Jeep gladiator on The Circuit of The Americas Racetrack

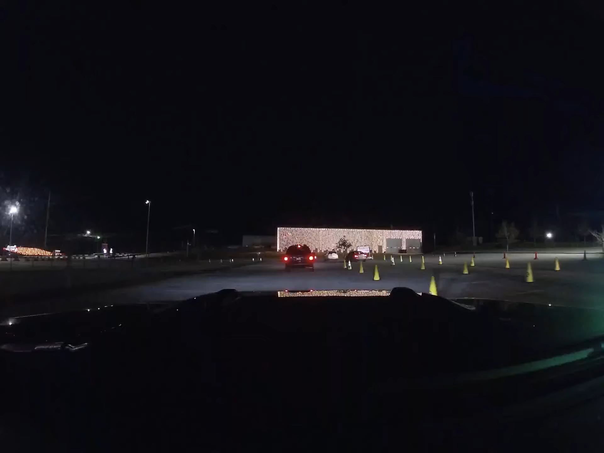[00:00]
oh wow so let's say do tri-clap first yeah and then you come back around should i
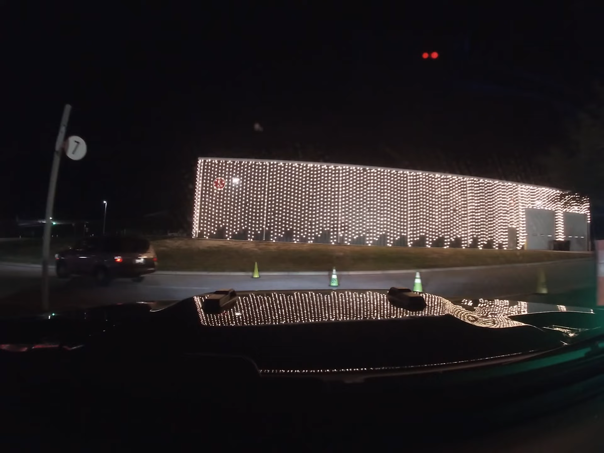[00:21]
get in that lane that's it keep left
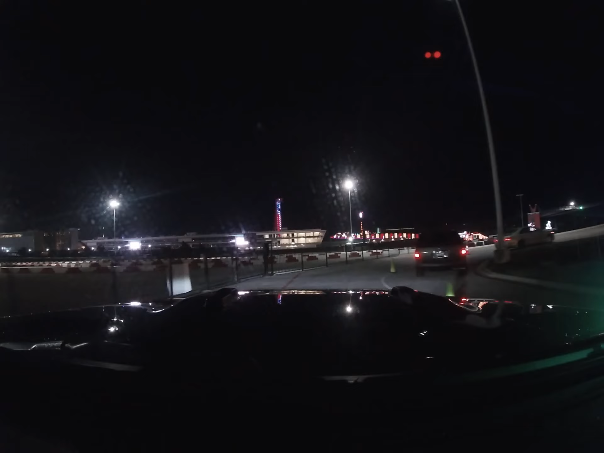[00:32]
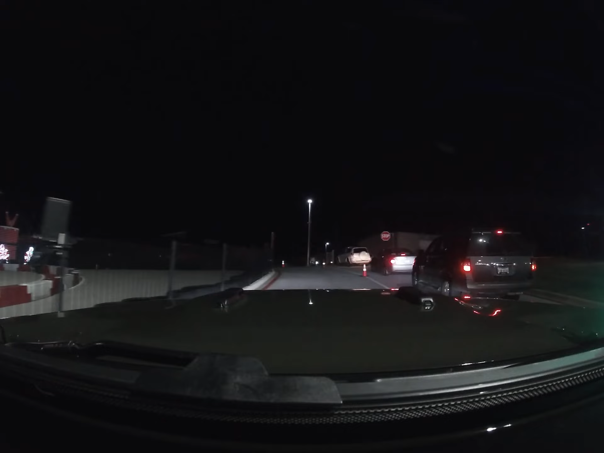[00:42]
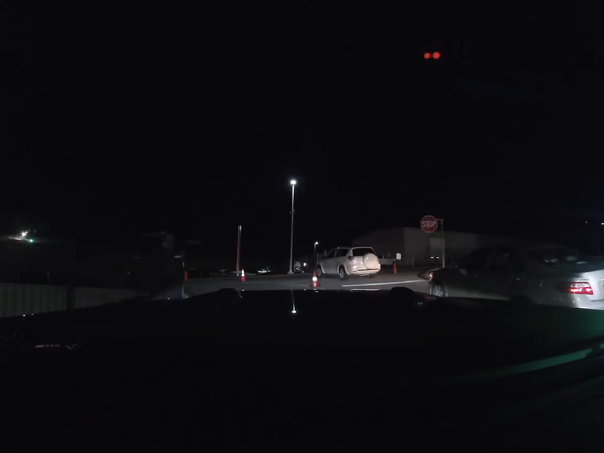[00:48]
they look like they're confused yeah just i think you're good okay
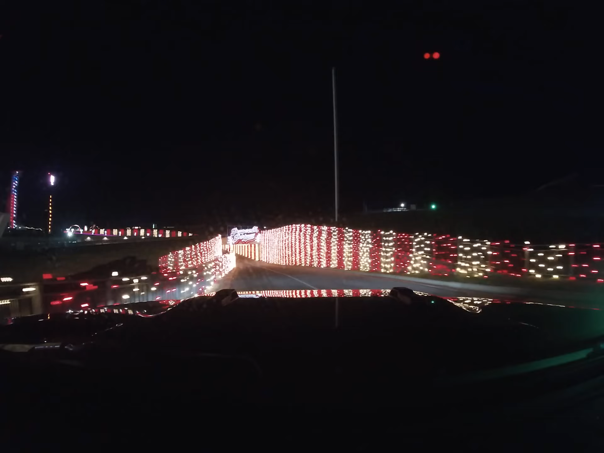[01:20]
am i going too fast yeah
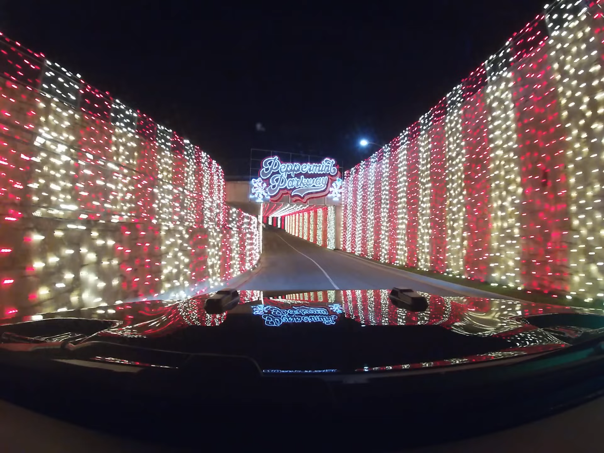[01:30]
peppermint parkway that's the fact koda that's the fence i jumped right up there oh wait what no mama fell on her butt no hurt her ankle you did not yeah daddy's mean made her jump a fence
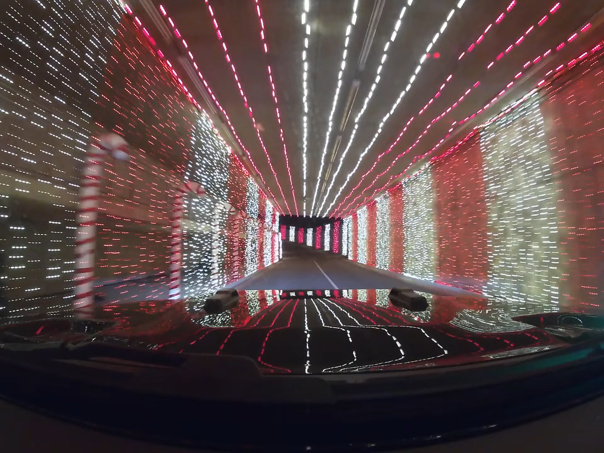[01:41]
let's jump a fence get to the starting line on f1 faster okay nope nope did daddy make you climb i didn't make her make her do it track
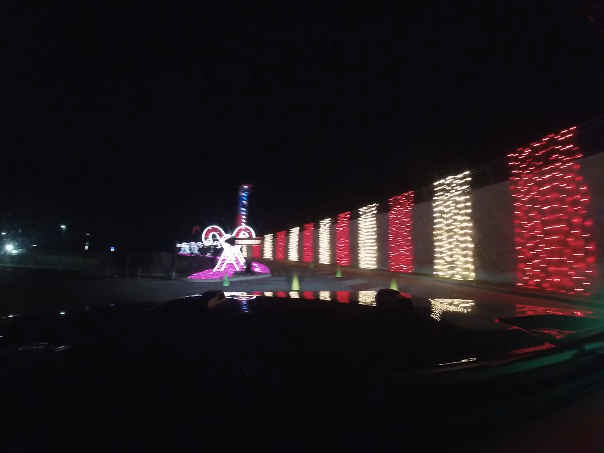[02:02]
so this is the paddock where the racers get to go whoa there's some race cars
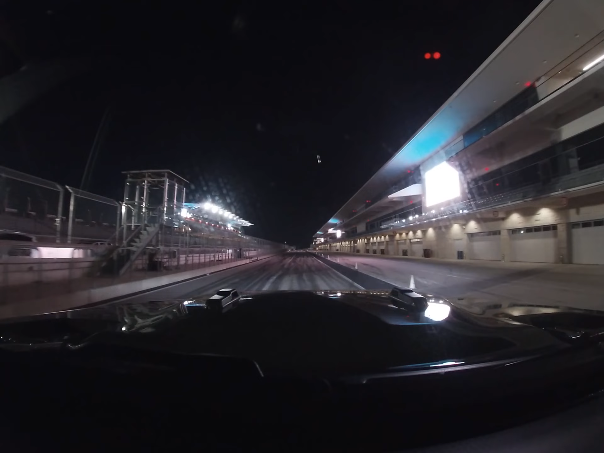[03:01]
a pit start what do they call it pit stop
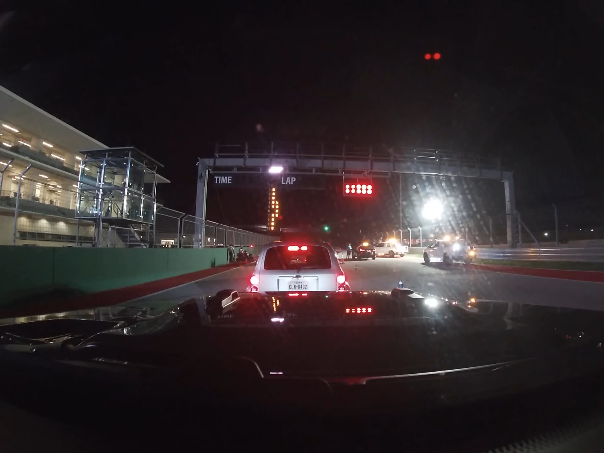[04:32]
we because they had a gate open on the other side or did they raise it no like this i knew it was high over here but over there it wasn't as high are we actually gonna get to race this we're not gonna get a race it but we have to go behind the the our uh yeah it's only like 25 or something
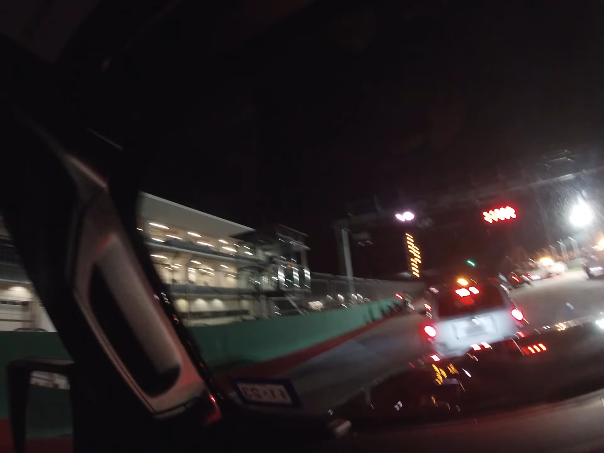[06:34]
is that right now someone's going up the thingy over
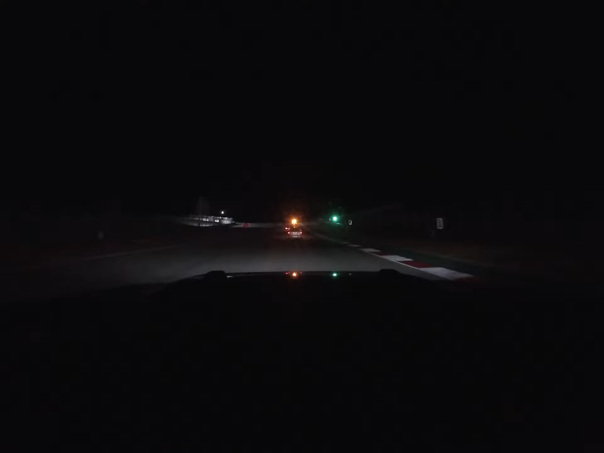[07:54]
and it's hamilton and verstappen they're not here with us today this is actually way wider than i thought yeah but they do like we're going a bit fast here oh whoa daddy whoa the seats are gone yeah they probably take the bleachers down
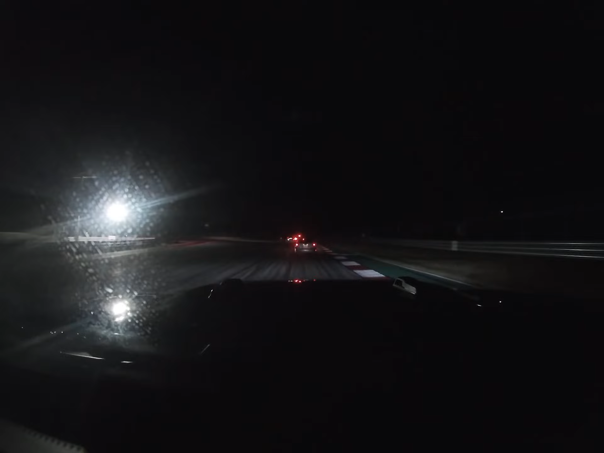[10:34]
brain lights this guy does not have good lights ahead of us it's way wider than i thought yeah but those cars are like really low and long like this one's a tight corner right there that's a tight i could hit that no problem at 200 miles per hour like they do they don't do 200 150 do that one in 80. should i warm up my tires no
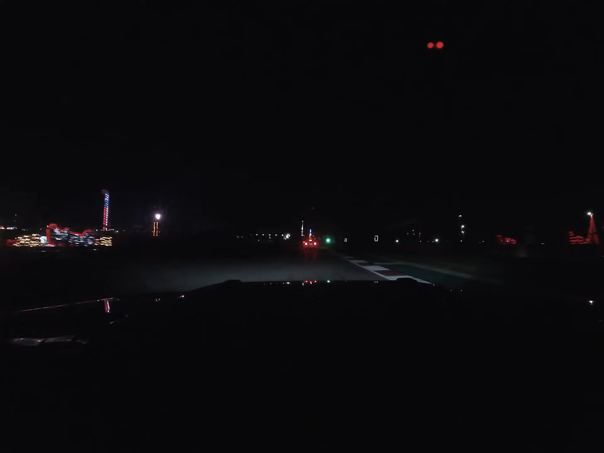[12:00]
oh this turn okay that's a big grain stand right there yeah when are we gonna get to see the lights when we're done with the lap how big is this a lap normally takes like was it one minute and 40 seconds no that's too slow maybe like one between 120 130.